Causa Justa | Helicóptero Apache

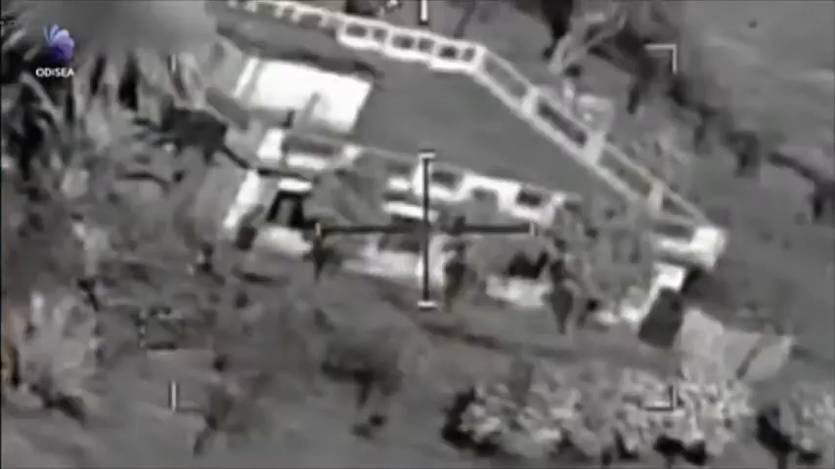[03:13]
El artillero usa su visión térmica para verificar la posición.
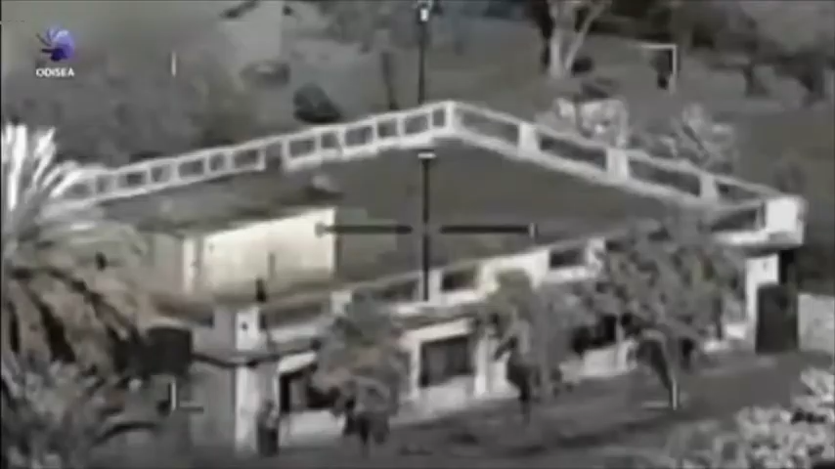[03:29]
Cuando el láser lo fija, se ha terminado.
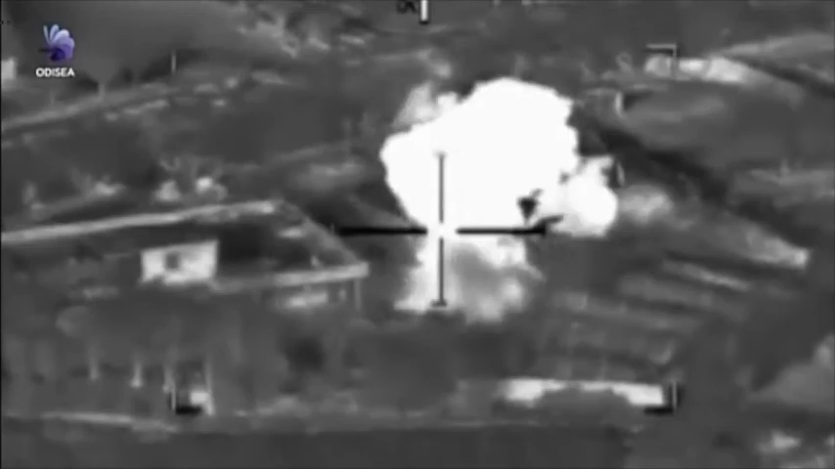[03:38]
El Hellfire es un misil guiado por láser.